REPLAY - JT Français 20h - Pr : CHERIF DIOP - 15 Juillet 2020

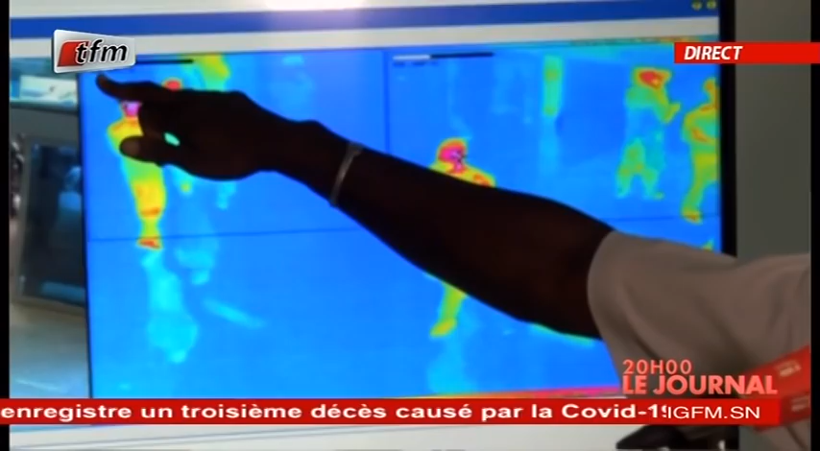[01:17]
la température de toutes les personnes qui rentrent dans l'aérogare.